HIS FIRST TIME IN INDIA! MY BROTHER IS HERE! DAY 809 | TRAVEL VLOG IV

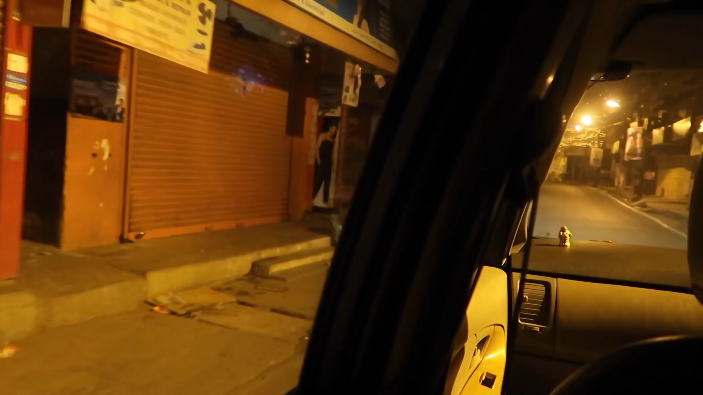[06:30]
Honestly, it's so hard to believe how empty the roads are in the middle of the night.